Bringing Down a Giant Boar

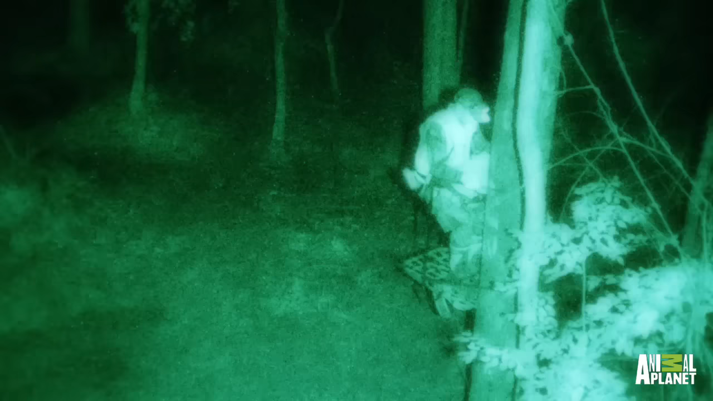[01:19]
But Jet fails to scan the area with his night vision scope before coming down from the tree,
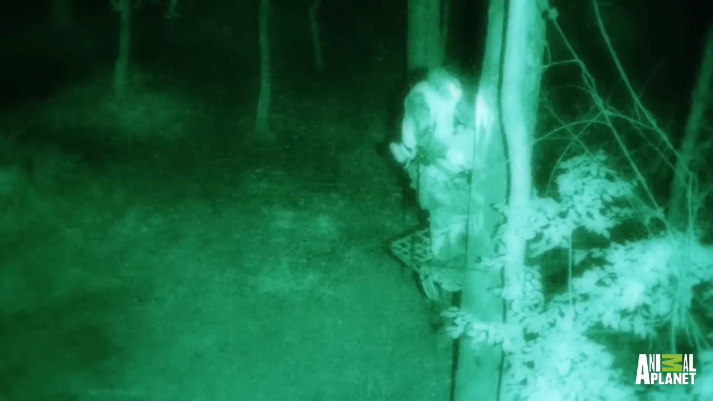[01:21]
a mistake that could cost him his life.